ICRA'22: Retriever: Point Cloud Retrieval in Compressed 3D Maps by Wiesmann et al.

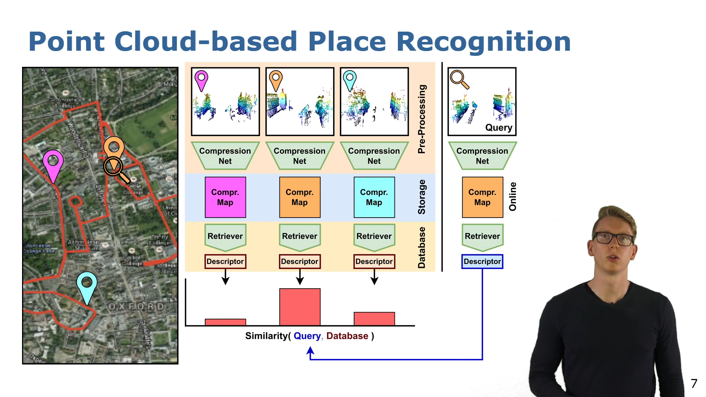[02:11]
which then serves as input for the retriever to recreate the descriptor. We can then compute the similarity between our current query location to the pre-recorded areas in the database on a descriptor level. Our proposed architecture is divided in two parts.